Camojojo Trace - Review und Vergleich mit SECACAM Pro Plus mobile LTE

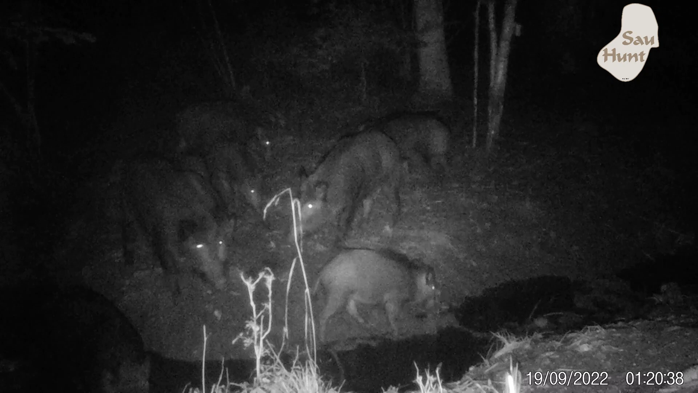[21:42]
Datum Uhrzeit. Schaut es euch an, ist unten eingeblendet. Gefolgt vom Matter am Wildwechsel im Steinbruch-Biotop.
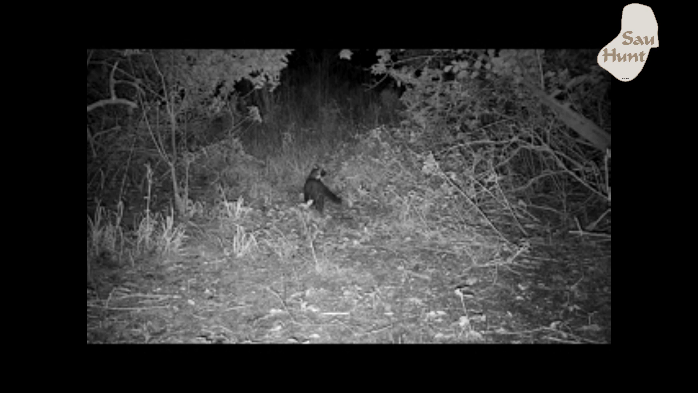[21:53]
Der macht Streifzug, schaut sich gerade um, was los ist. Findet nichts. Naja. Dann wechselt hier der Bock ein, von links nach rechts. Ist eine Sega-Cam-Aufnahme.
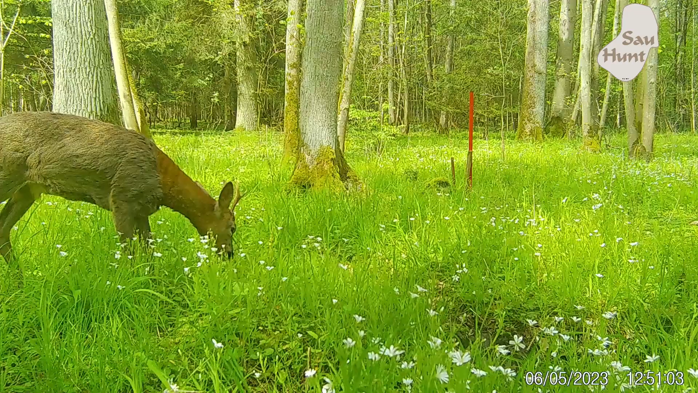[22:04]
Datum passt auf jeden Fall zum Verfärbungsgrad des Rehwilds.
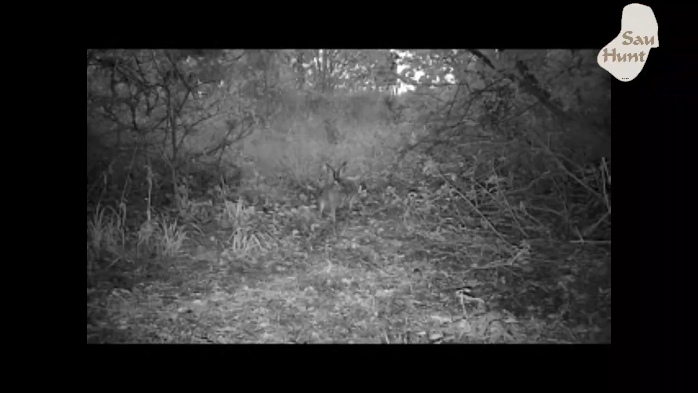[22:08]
Der Hase mit Kamu-Jojo. Das war Dämmerung. Früher Morgen.
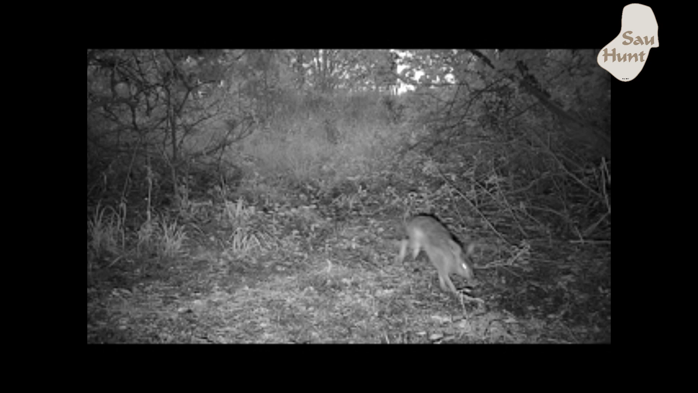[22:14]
Der Hase hüpft durchs Bild und zack, weg ist er.
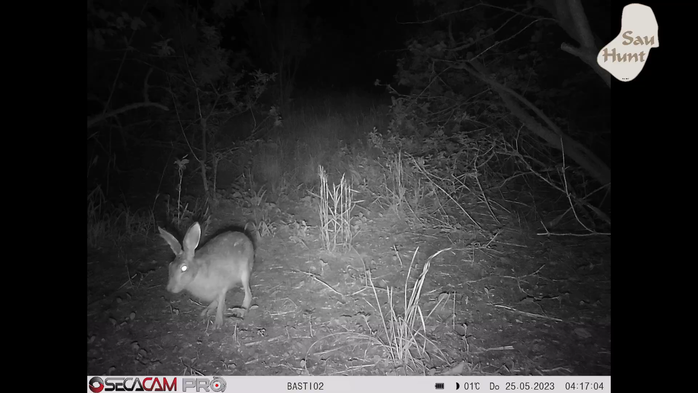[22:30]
Der Hase nachts mit der Sega-Cam, immer an der gleichen Stelle.